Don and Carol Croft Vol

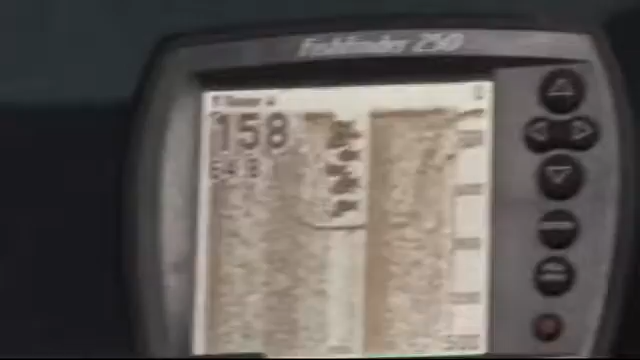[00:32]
Now, when we get out past that point, they're probably going to jam it. It'll be all blank. It won't even show depths or anything.
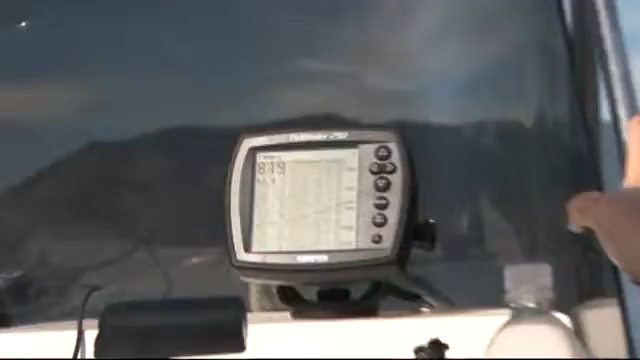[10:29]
I'm going to turn the motor on. We'll see if it starts up with just the motor.